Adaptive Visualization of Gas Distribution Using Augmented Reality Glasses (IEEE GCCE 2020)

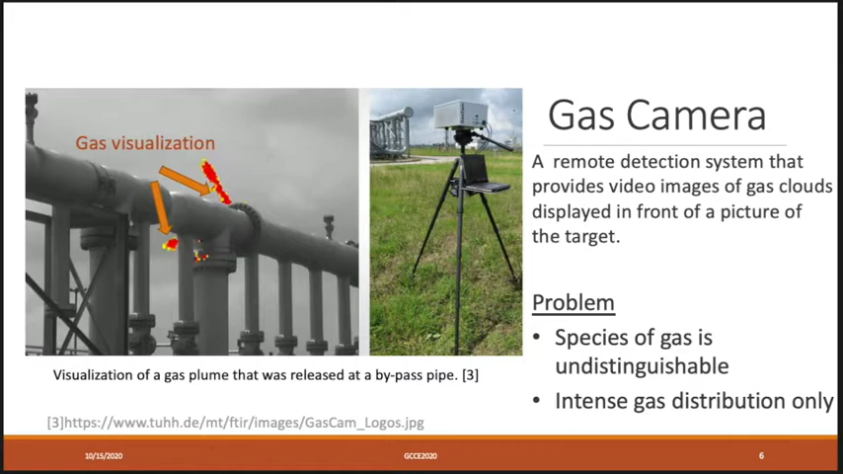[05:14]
Another thing is it only can detect the intense gas distribution. So if the target is a thin gas distribution, it cannot be shown in the camera also.